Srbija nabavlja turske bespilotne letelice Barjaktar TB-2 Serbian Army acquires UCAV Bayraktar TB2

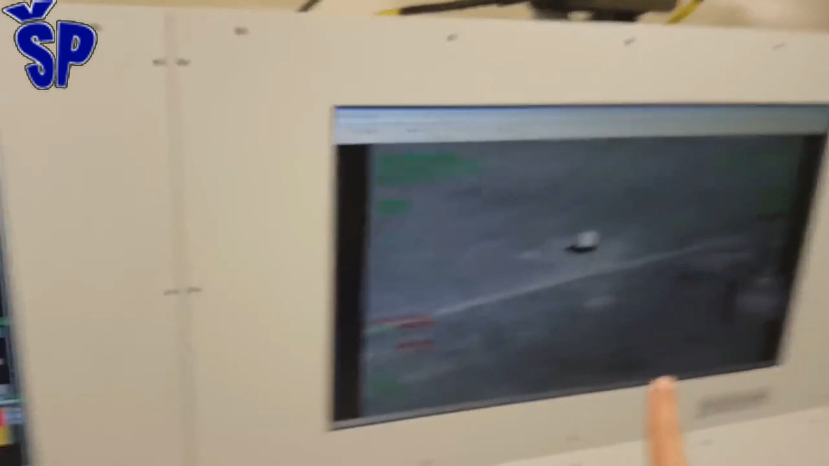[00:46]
Pogonjena je rotaksovim motorom sa unutrašnjim sagorevanjem koji razvija 100-konski snaga.
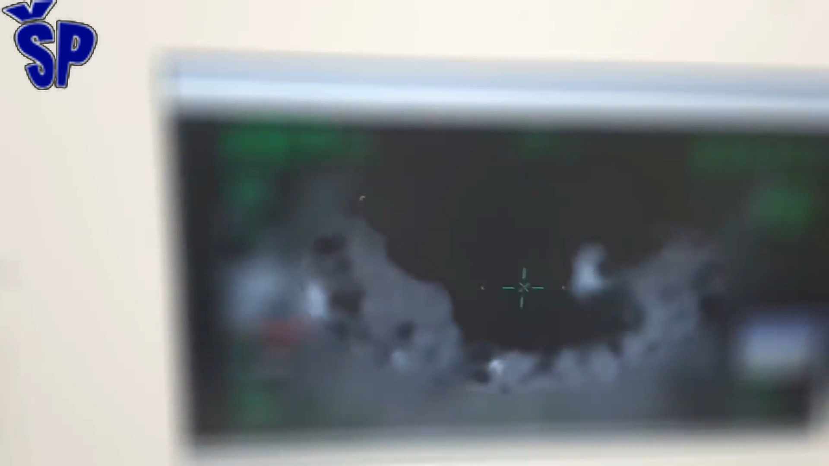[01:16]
Raketa ima 4 vrste bojevi glava, tandem kumulativu, visoko eksplozivnu parčadnog dejstva, termobarično i protivoklopno.
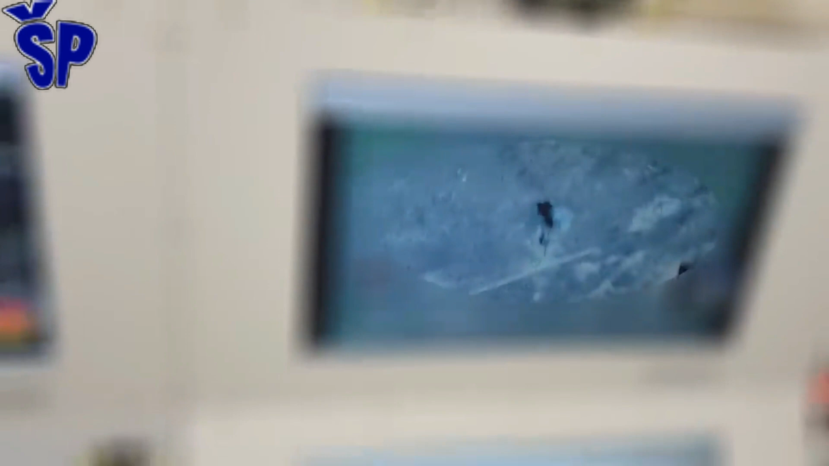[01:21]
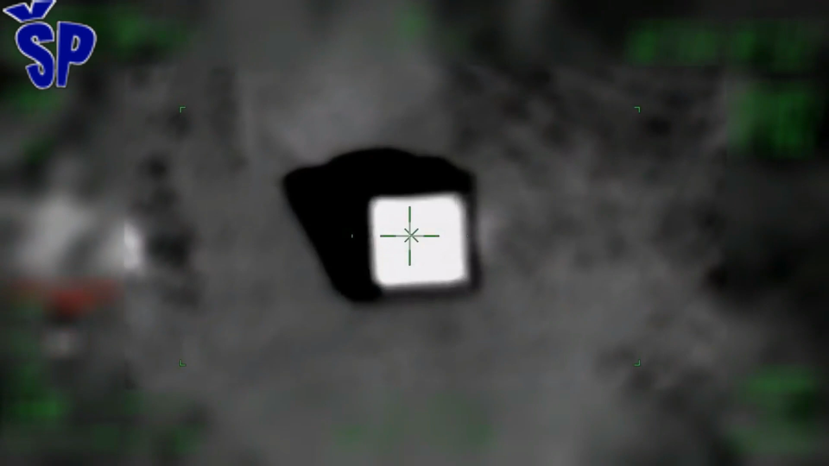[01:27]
Opramljena je sa udarnim i blizinskim upaljačima. Teška je 22 kg i dugačka je 1 m.
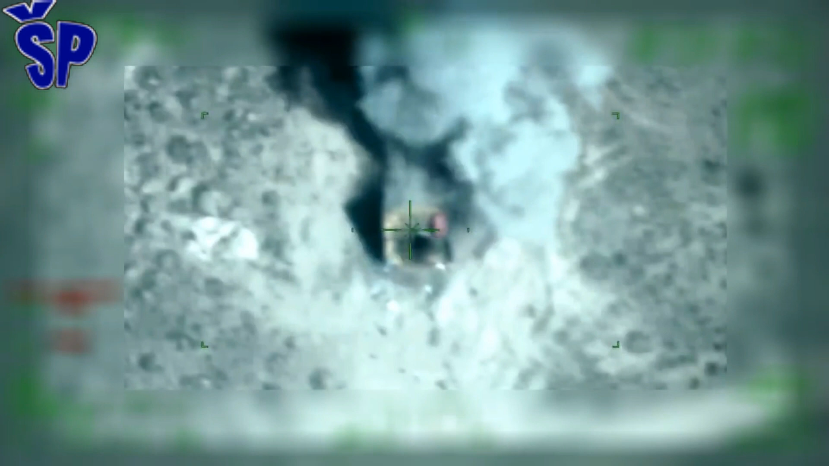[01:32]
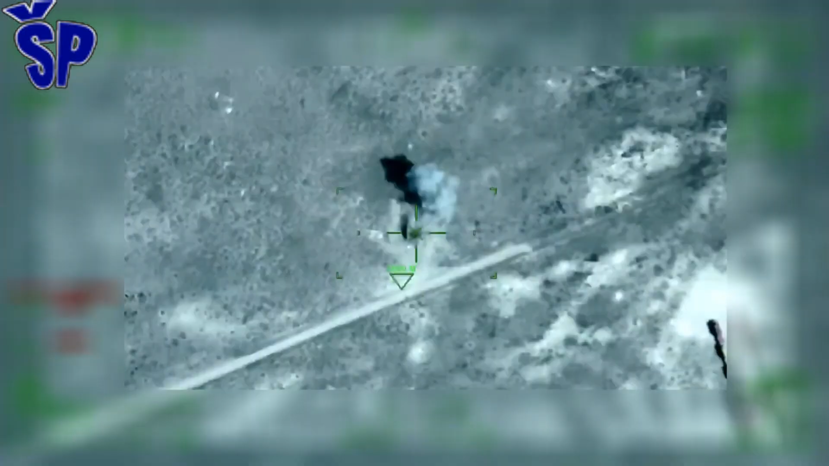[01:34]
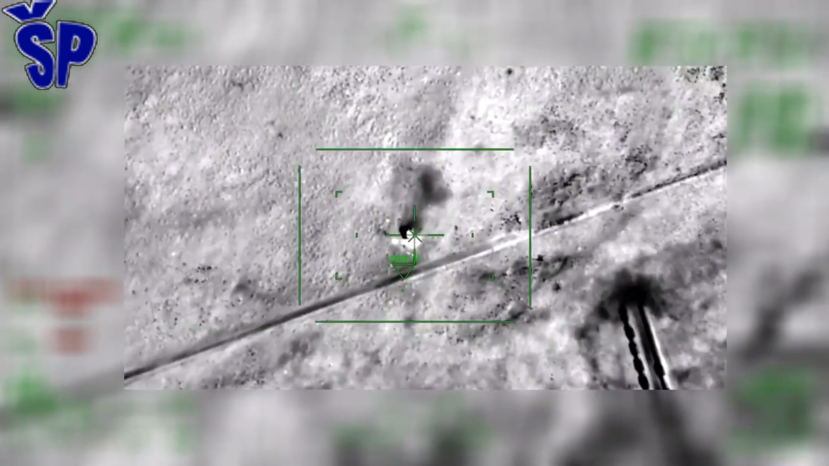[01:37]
Maksimalna brzina barijaktara je 220 km na čas,